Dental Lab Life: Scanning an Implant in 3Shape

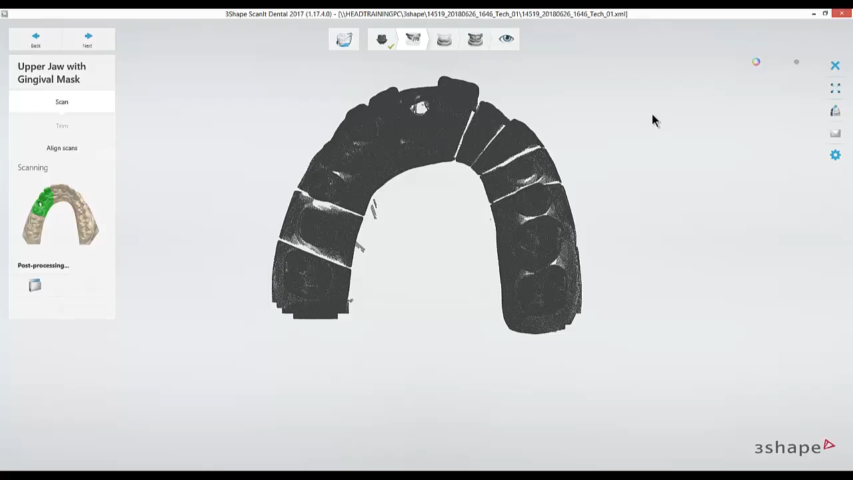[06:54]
Once the detail scan for the gingival mask is finished, we'll have to line up the gingival mask scan to our scan flag scan.
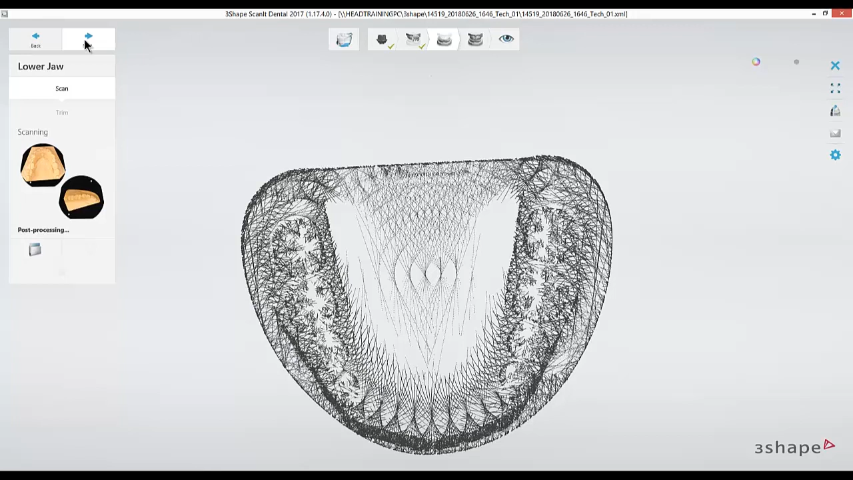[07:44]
We'll scan in our lower arch, first a preview scan, and highlight the arch for the detail.
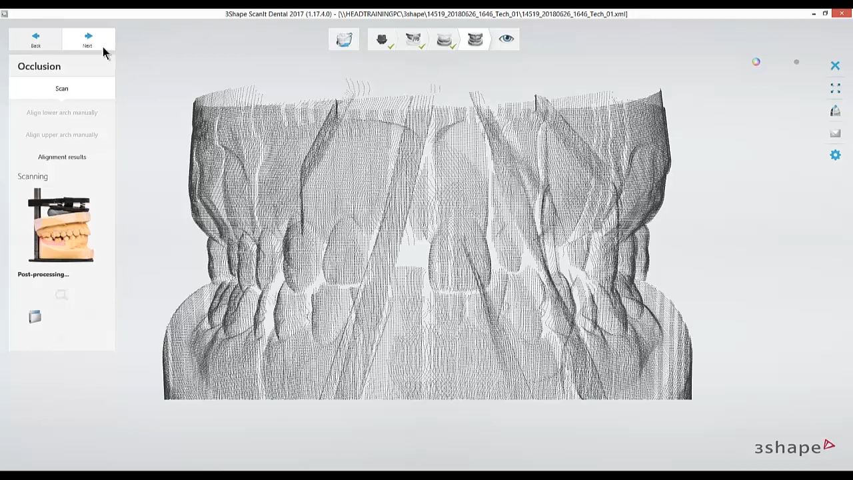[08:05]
Then we'll put both our models together, usually holding a rubber band to keep them in occlusion, and then scanning that and using points to line them up.